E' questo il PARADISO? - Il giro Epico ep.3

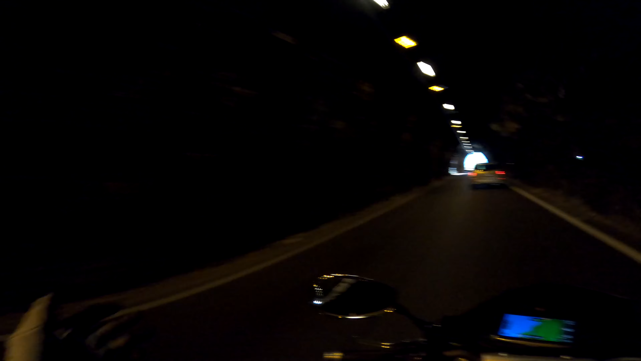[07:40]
mi emozionano le gallerie fatte così bello è emozionante passare sotto queste gallerie qua